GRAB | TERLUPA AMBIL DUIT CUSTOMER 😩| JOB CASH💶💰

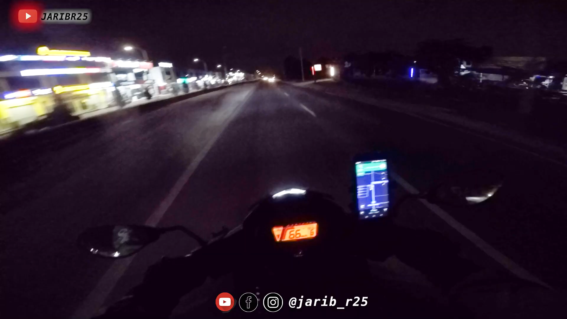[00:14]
Ni dia Family Mart. Depan tu lah, dekat. Family Mart biasanya dah siap kot. Dia orang barang memang dah ready dah biasanya. Tak tahu atas meja.